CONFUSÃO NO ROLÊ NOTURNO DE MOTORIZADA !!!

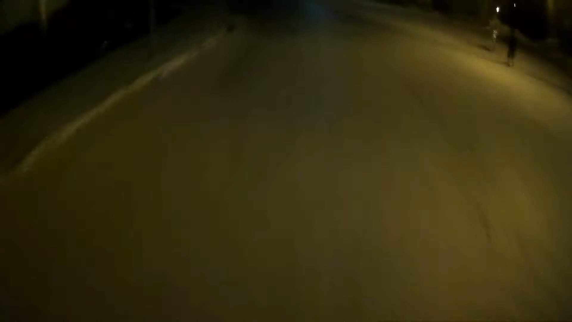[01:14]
Encostou pra furado. Você manter cautela, né? Questão de criança também. Né? Com certeza você vê como que ela tá. Subindo tranquilo, mano.